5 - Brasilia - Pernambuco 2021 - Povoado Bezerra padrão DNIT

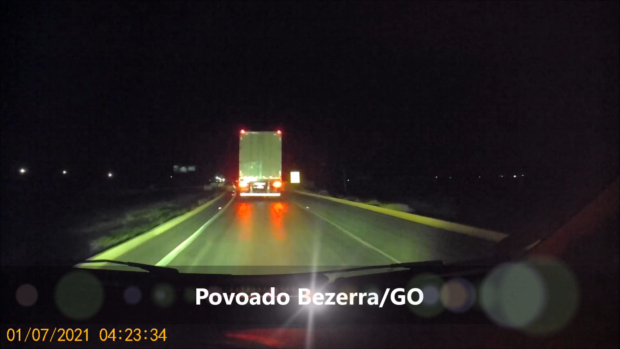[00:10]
chegando aqui no povoado do Bezerra, que pertence a Formosa Bunda de carreta aí né, a travessia de Formosa ali tá muito complicado Deixa vocês virem aí no primeiro vídeo, no primeiro trecho lá, um pequeno desvio, mas o desvio se estende viu São muitos desvios que tem, tudo em estrada de chão esburacado Então o DENIT pecou nisso aí,
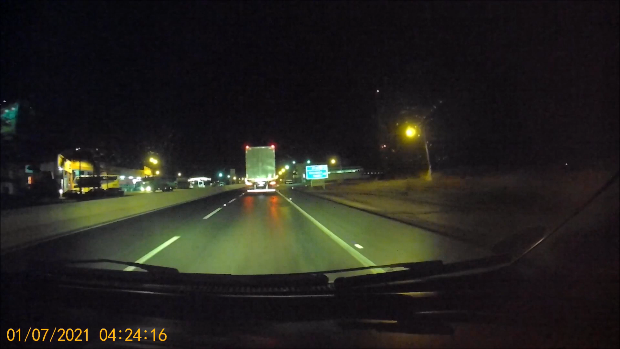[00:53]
Então, ali não é o padrão DENIT não viu, tá esquisito, mas enfim Que não para de crescer, o padrão DENIT é esse aqui ó, pista boa, marginal, tudo bacana, tudo bem feitinho né Radar 40
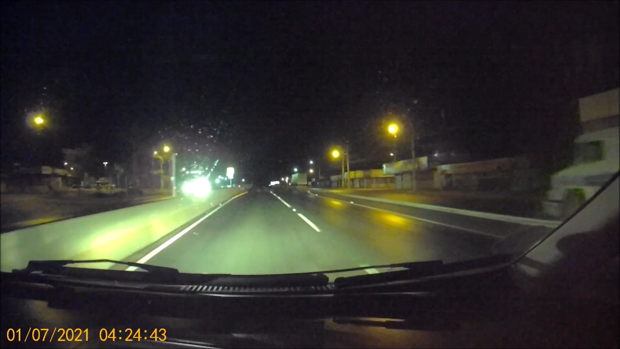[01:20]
Radar 40 Atenção, Radar 40 Obrigado Registro feito, povoado do Bezerra Vamos seguindo Isso aqui atrasa bastante a gente, aquele desvio ali, pô Mas vamos lá 4 e 25,
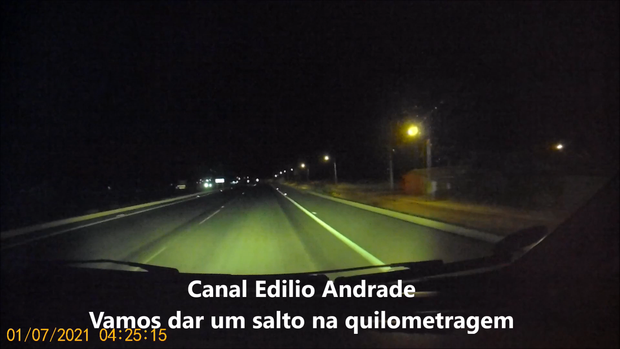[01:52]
4 e 25 Vamos seguindo BR-020 aqui em sentido, divisa aqui com a Bahia 4 Pessoal, madrugada na BR aí ó 4 e 29,
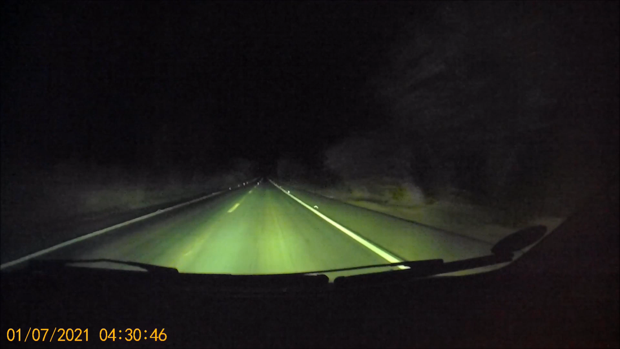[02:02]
BR-020 Passamos do povoado do Bezerra E dirigindo pra Vila Boa, acho que é Vila Boa Pista tá boa Essas ondulações Mas isso aqui é tranquilo né Pra quem tá com saudade aí de pegar a BR Esse é o presente aí pra vocês